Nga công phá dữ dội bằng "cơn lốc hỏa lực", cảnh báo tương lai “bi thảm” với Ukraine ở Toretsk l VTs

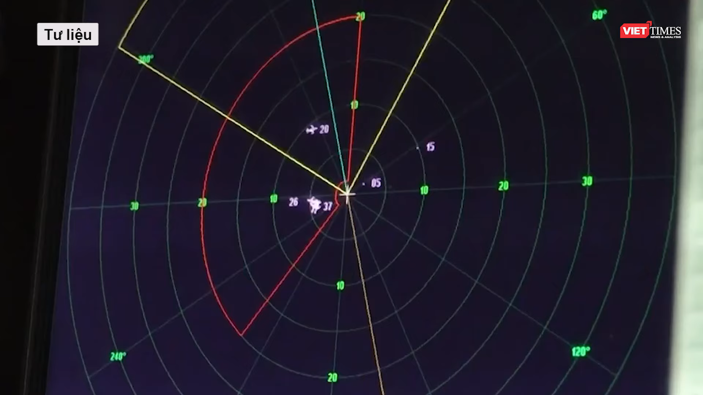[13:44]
Tổ hợp phòng không này gồm các khẩu pháo phòng không tự động và các tên lửa đất đối không cùng với đa đa hoặc thiết bị quang học theo dõi mục tiêu và đài chỉ huy vô tuyến.